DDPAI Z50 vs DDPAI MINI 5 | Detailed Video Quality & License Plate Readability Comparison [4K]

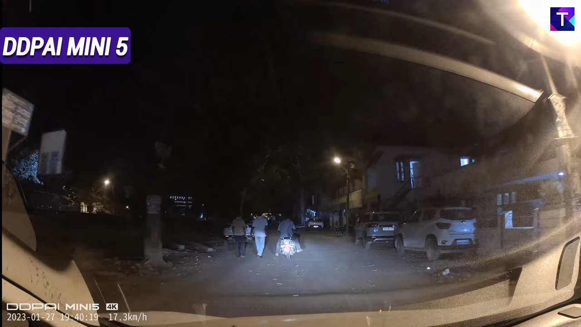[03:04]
Now taking a look at the DDPI Mini 5 footage at the same time now again this is a really cool license plate readability provided by the Mini 5 at a far range at night conditions and this is something really excellent which I am really impressed with.
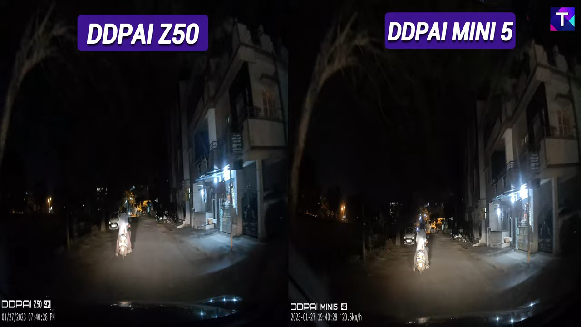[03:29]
Now taking a look at the side by side night time footage of the Z50 and the Mini 5 on the left there is the Z50 and on the right you can see the Mini 5 and I think in this video you can make out the slight warmer tinge of the Z50 compared to the Mini 5 but more or less the entire video footage quality is pretty much the same and there is no broader difference among these two dash cameras. So this was the video comparison and the license plate readability comparison of these two dash cameras.